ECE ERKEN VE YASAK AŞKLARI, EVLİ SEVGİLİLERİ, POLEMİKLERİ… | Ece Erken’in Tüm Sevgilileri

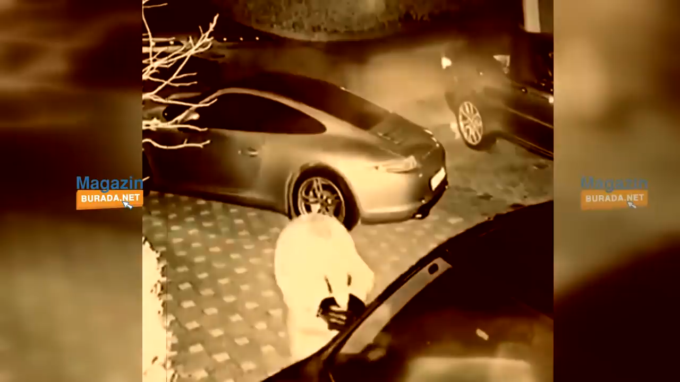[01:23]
Ece Erken eski sevgilisi Şafak Mahmut Yazıcıoğlu'nun ve eşinin arabasının aynalarını kırarken güvenlik kameralarına yakalandı.
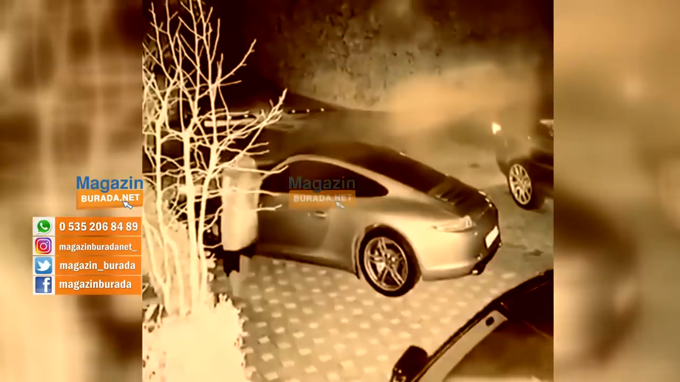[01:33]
Beren Mahmut Yazıcıoğlu, yani Ece Erken'in sevgilisinin karısından karşı hamle gecikmedi. Beren Hanım mahkemeye başvurarak koruma kararı aldırdı.
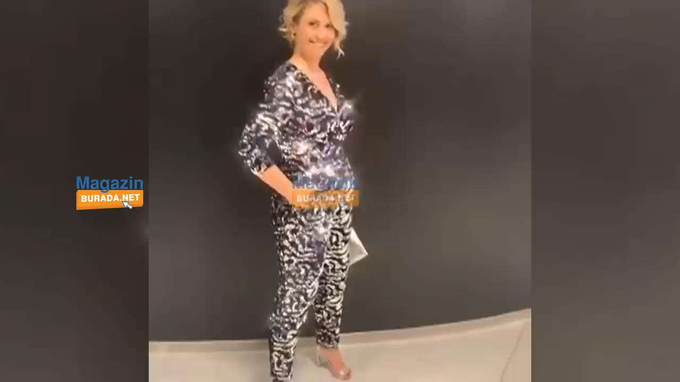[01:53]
Ayrıca sosyal medya hesabından güvenlik kamerası
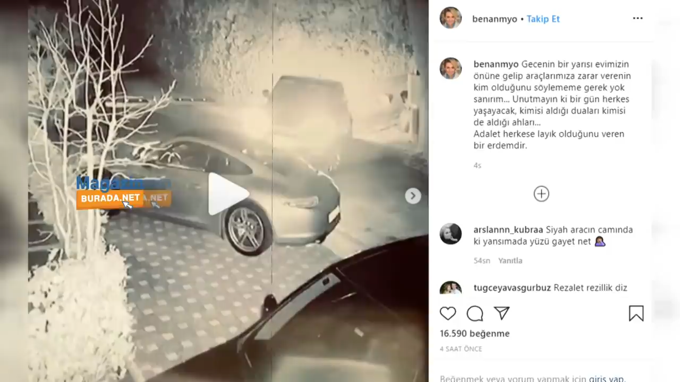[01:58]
görüntülerini paylaşıp altına da "Gecenin bir yarısı evimizin önüne gelip araçlarımıza zarar verenin kim olduğunu söylememe gerek yok sanırım.